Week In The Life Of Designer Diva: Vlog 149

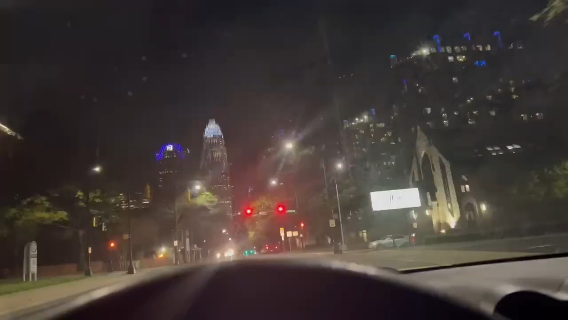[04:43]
Look at that beautiful city. I love Charlotte at night. Unfortunately, it's way past my bedtime, and I'm gonna get by with probably 5 hours sleep if I'm lucky, but it was an amazing night and I loved it. Thank you so much, Carolina Opera, for inviting me. This was so much fun. I loved it. Let me go.